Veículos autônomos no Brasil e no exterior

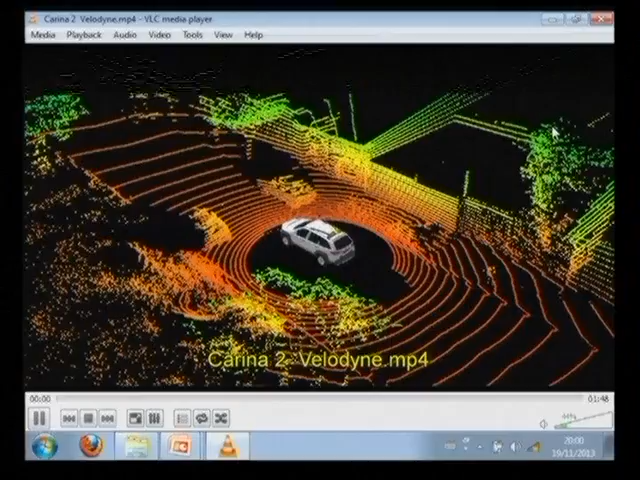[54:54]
a informação é riquíssima, né, então a gente consegue enxergar aqui. Isso aqui são dados reais. Tá, a gente tem um desenho do carro aqui, mas ele é só para visualização. São dados reais, aí, provavelmente no caminho entre Campos 1 e Campos 2.
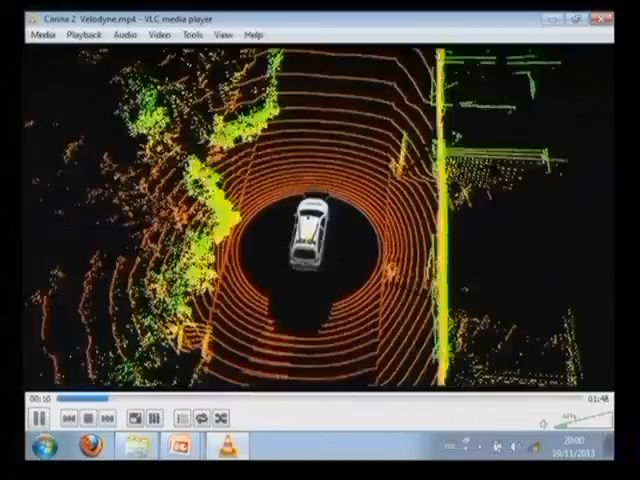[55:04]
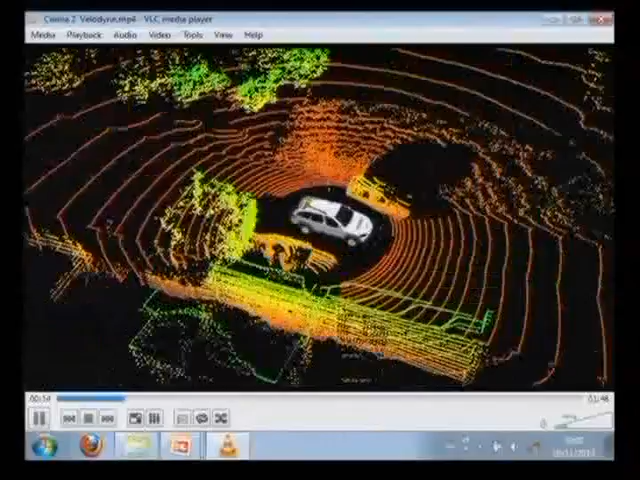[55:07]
Então a gente consegue ver que tem uma porção de árvores aqui, tem as paredes, né, a gente consegue ver bem, por exemplo, as guias, as rotatórias aqui, eventualmente vão aparecer algumas pessoas na calçada.
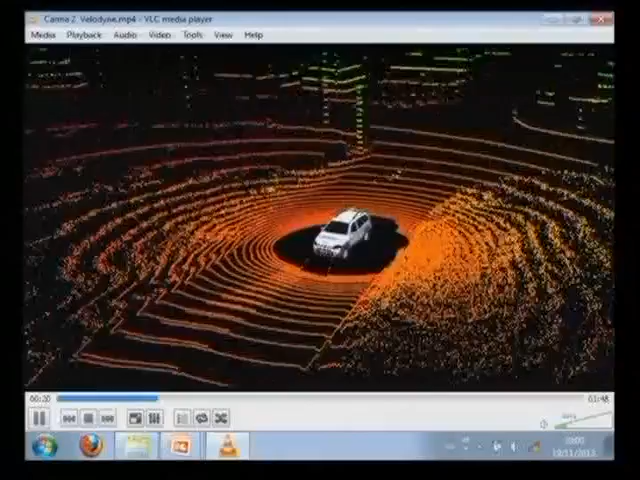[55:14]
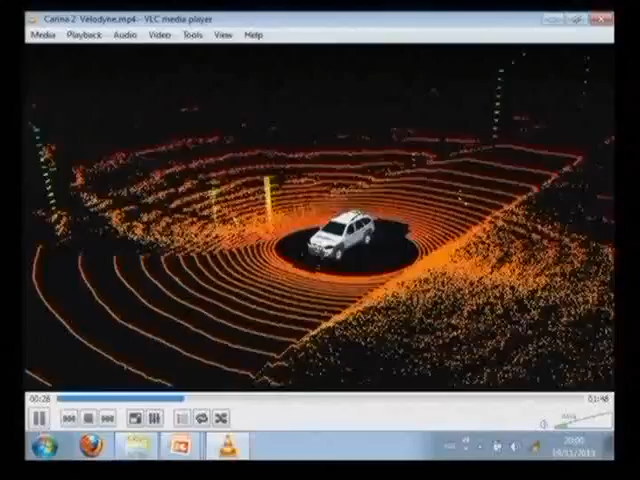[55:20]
Agora, nós conseguimos enxergar isso aqui e entender exatamente o que está acontecendo.
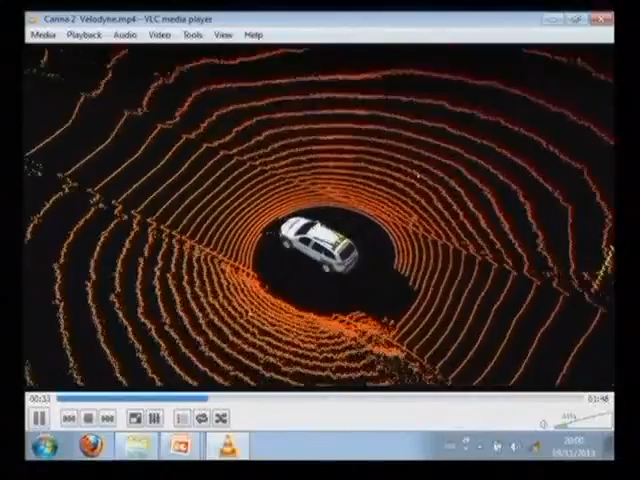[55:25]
Fazer o computador interpretar isso aqui é muito mais difícil. Então, esse sensor, para vocês terem uma ideia, ele fornece 700 mil pontos por segundo.
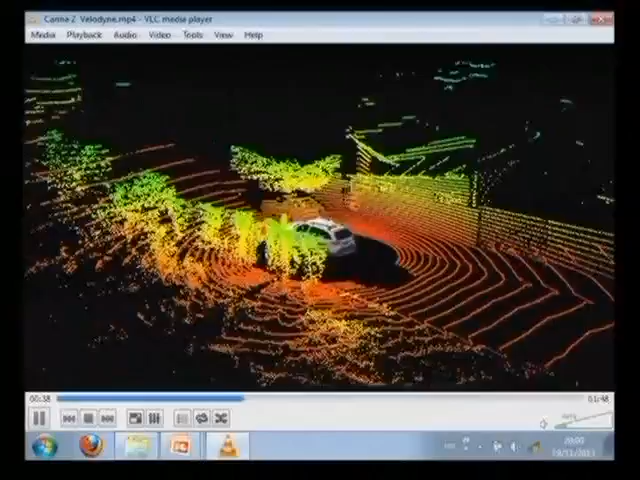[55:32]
A cada segundo, ele fornece uma nuvem de 700 mil pontos. Esses pontos são números, são coordenadas no ambiente 3D.
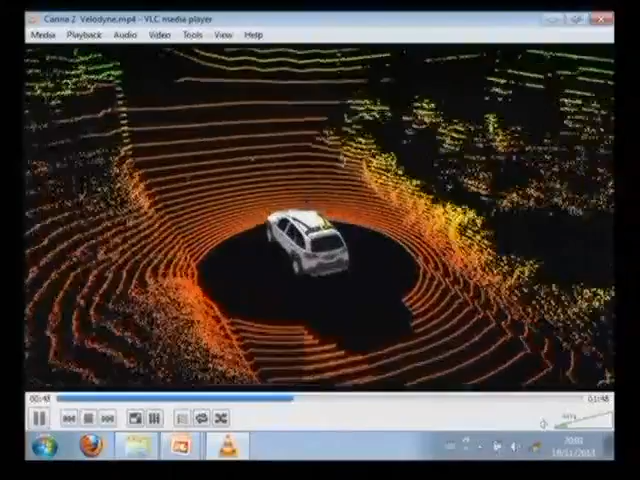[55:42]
Então, o que ele recebe são milhões de números só. Né? Esses números, para nós, eles significam muita coisa quando a gente olha para o cenário.
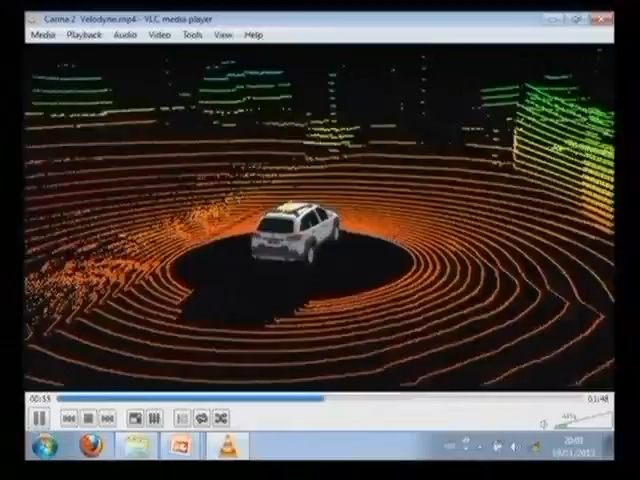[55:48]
Para o computador, são milhões de números por segundo.
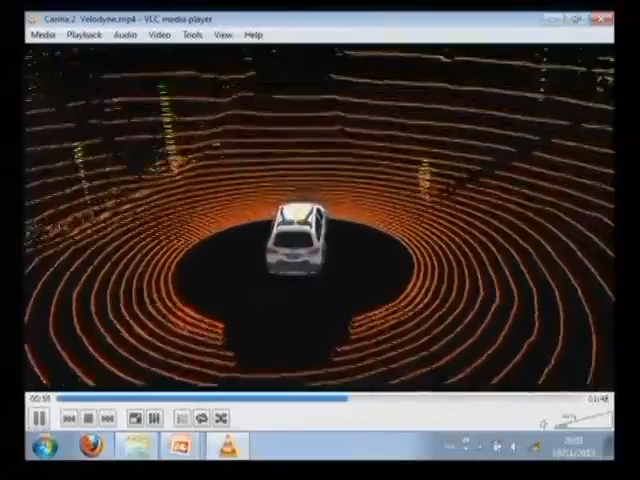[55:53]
Então, fazer a interpretação desse tipo de informação num tempo hábil para responder a tempo é uma tarefa muito difícil. Né?
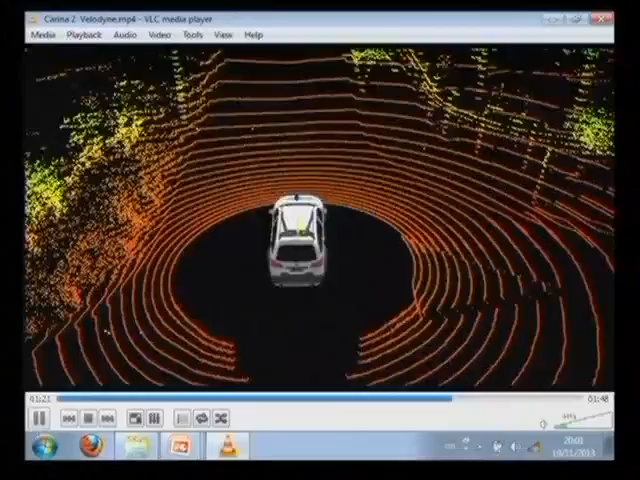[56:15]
entender que tem uma pessoa na frente dele e acionar o freio a tempo de não machucar essa pessoa. Né.
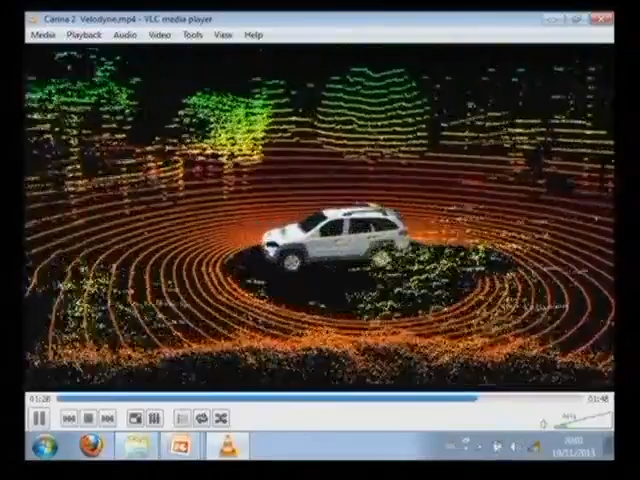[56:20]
Isso tudo numa fração de segundos. Então, esse é um problema bem difícil para ser resolvido.
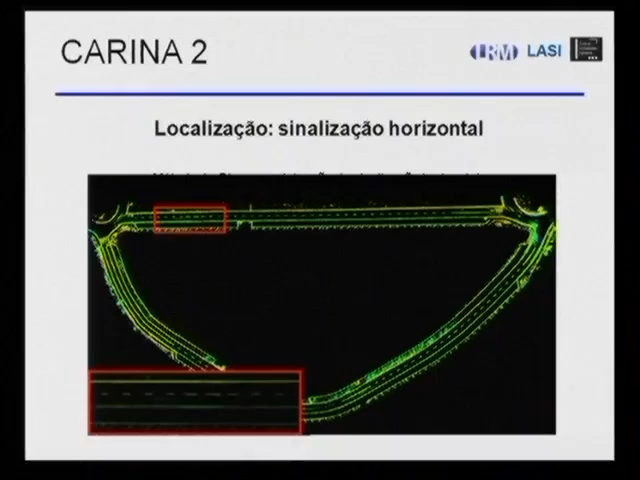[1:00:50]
E aí você tem uma saída, os prédios da ambiental ficam aqui embaixo. Então, aqui dá para ver toda a sinalização horizontal. Né? Aqui ela passa de faixa segmentada para faixa contínua. Em algum lugar aqui dá para ver a faixa de pedestre também. Né? Aqui dá para ver um pouquinho dela. Então, nós estamos incorporando esse tipo de informação na localização para conseguir um melhor desempenho.